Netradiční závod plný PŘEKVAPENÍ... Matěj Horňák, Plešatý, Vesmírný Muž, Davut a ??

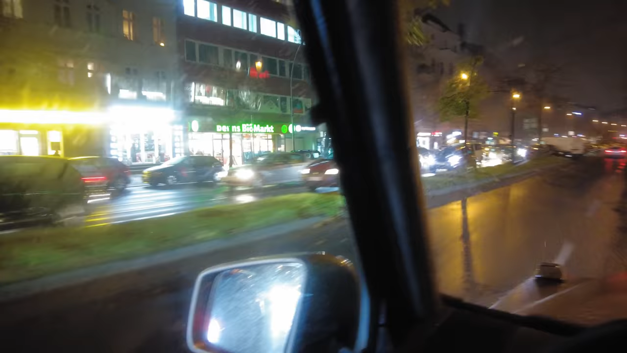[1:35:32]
Zlatnictví, výkup zlata, taky to věc. Velká knihovna, tyvo. Já nejsem tak červený, to jsou ty světla brzdový přede mnou.
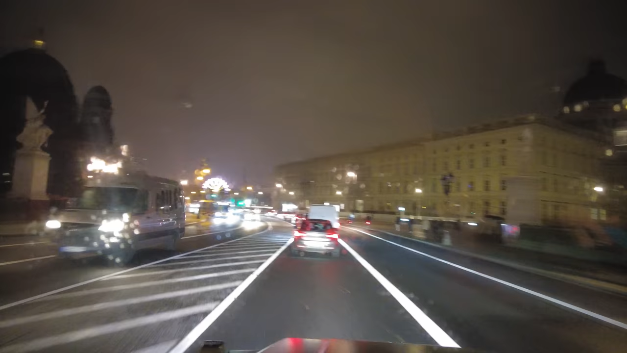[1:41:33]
Jsem musel dít věci, že byla ta... Ale tamhle ta věž, ale... Už jdím věž, děti, hele. Ale dneska nebude nic vidět vlastně. Protože je mlha.